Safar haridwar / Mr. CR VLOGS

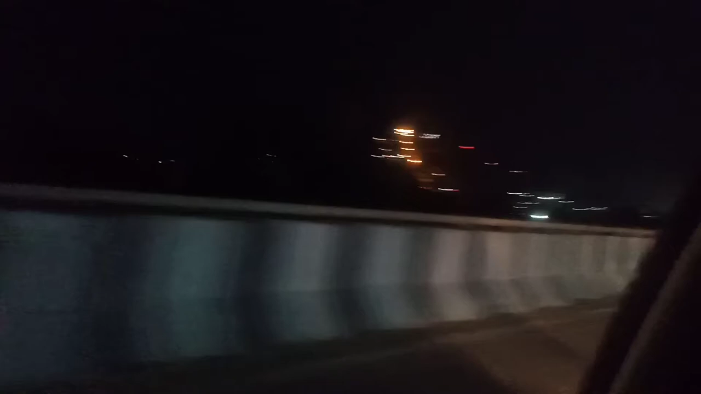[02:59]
देखो भाई रात का नजारा मंसा दिवीगा मंदिर है इस्तित हरिद्वार के खुप्फे से चोटी पर